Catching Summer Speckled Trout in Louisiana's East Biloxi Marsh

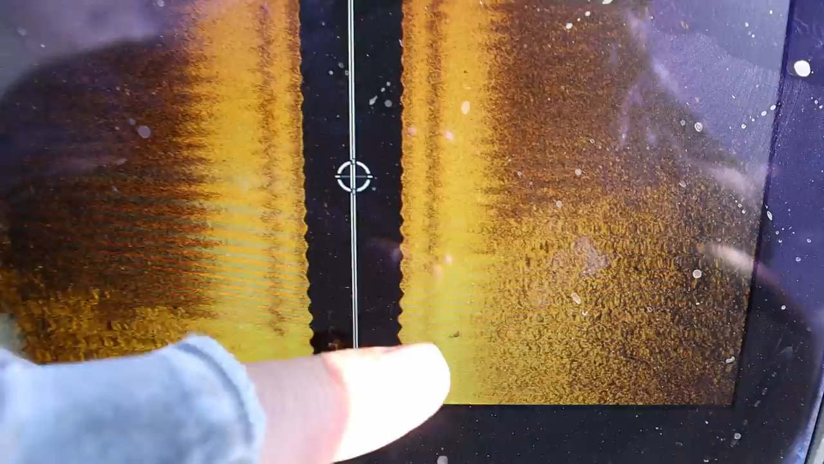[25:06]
All right, so you can see here on the screen, you see like where it's all, you see like, it looks like the texture is rougher here, like there's texture here.
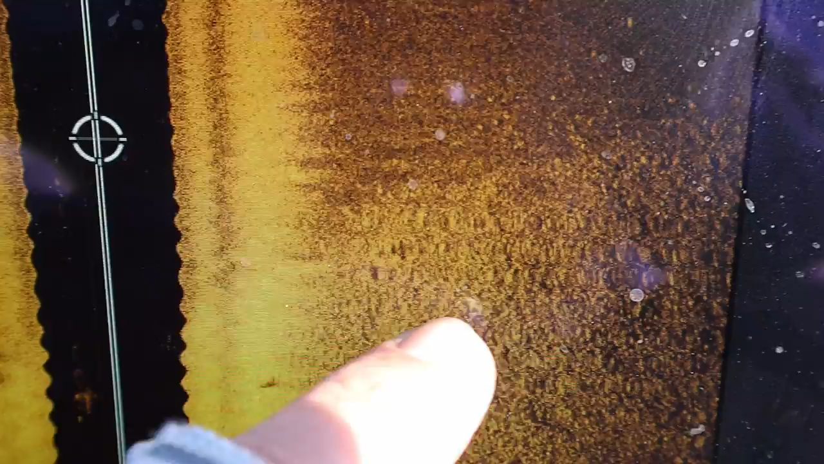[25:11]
And then this is like a smooth bottom, and that is a smooth bottom.
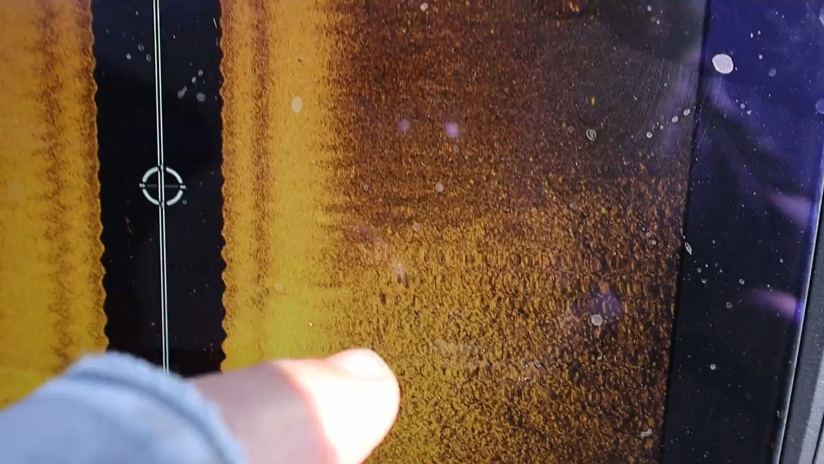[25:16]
These are oysters and oyster culch. That right there is the edge.
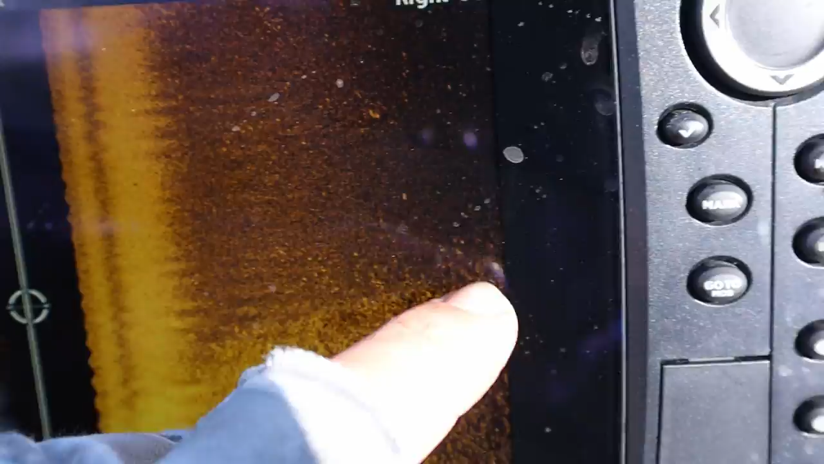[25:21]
And this is that smooth bottom that's usually no good to fish. This is the stuff you want to fish.
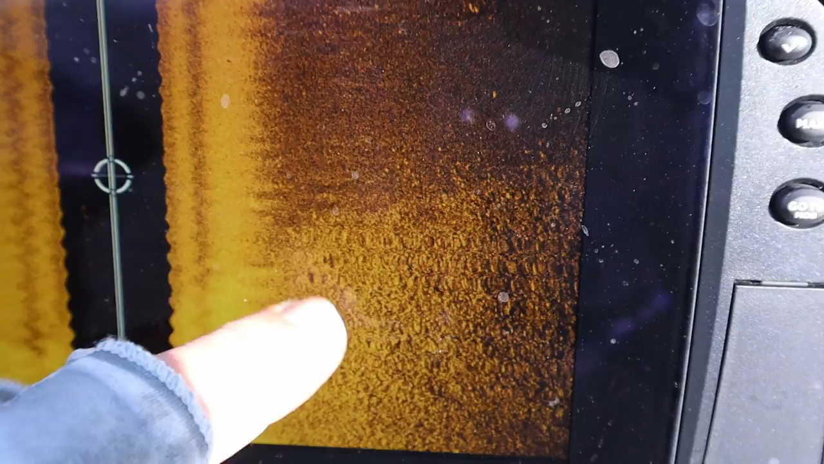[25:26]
So if you use sonar, and you should, you know,